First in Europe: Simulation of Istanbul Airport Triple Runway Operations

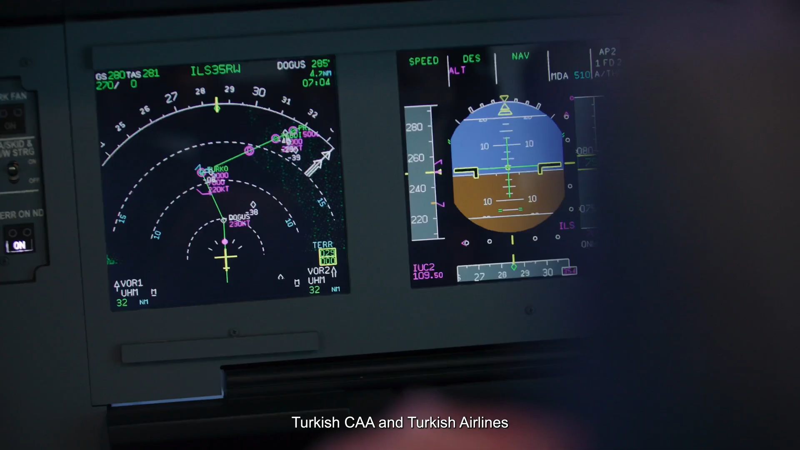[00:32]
Turkish CAA and Turkish Airlines to implement independent
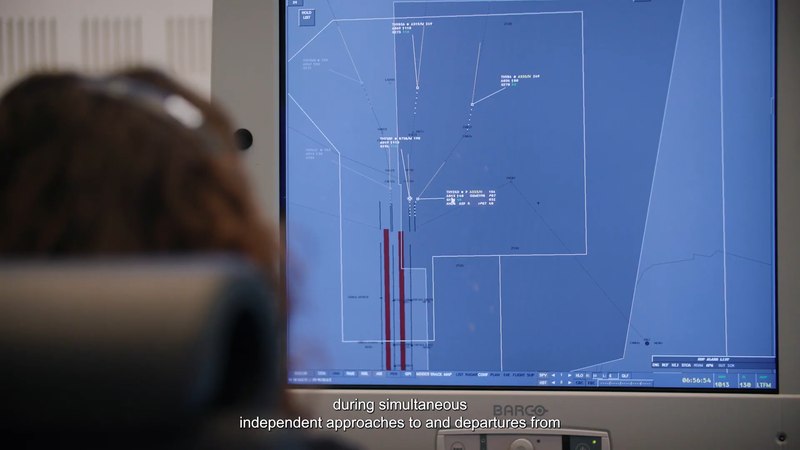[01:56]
to and departures from three parallel runways at Istanbul Airport.
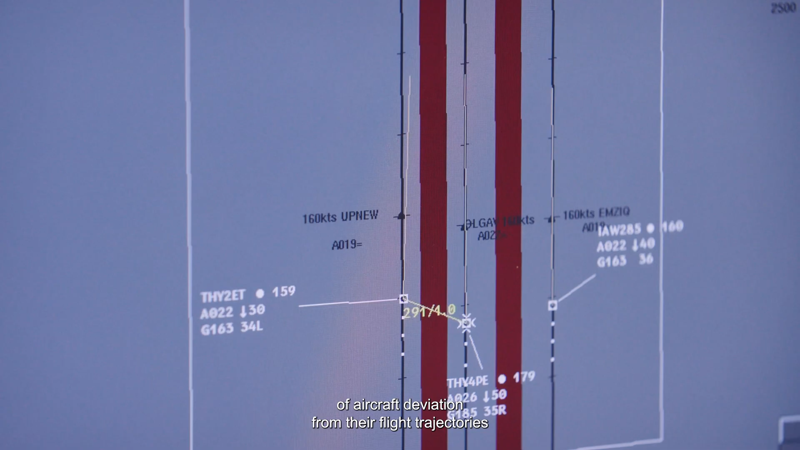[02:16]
At the simulation, we expose the controllers to those hazardous scenarios of aircraft deviation from
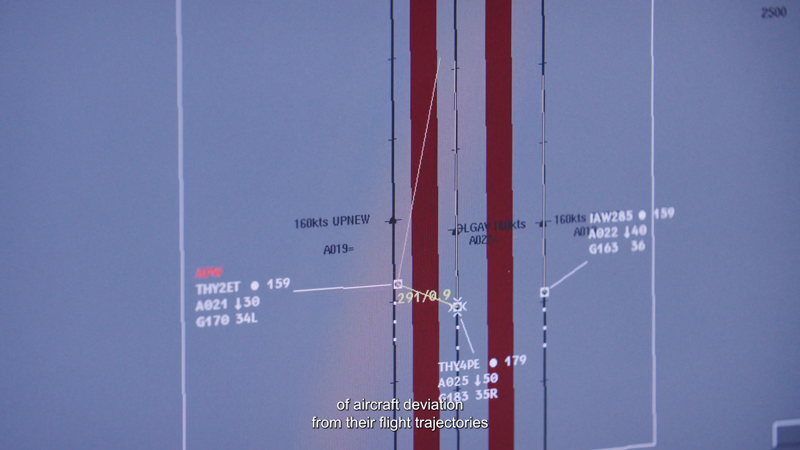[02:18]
their flight trajectories and assess how well the controllers manage the situations.